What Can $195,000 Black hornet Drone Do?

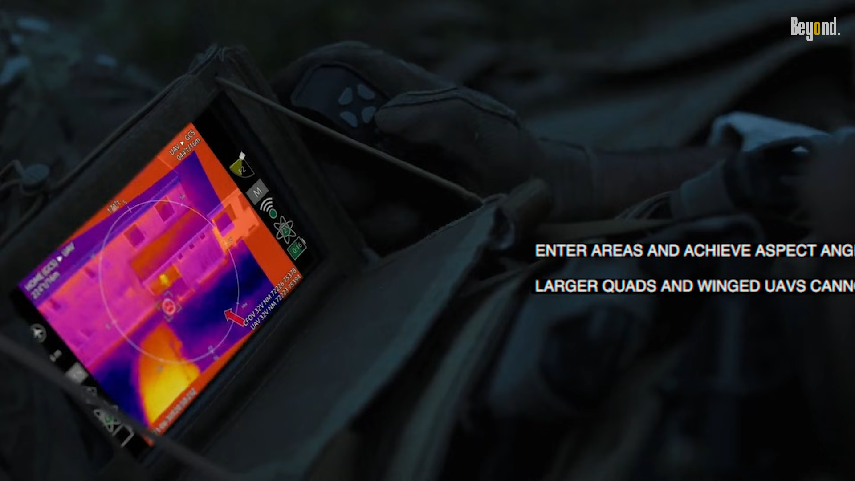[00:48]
which are crucial for identifying threats in various lighting conditions.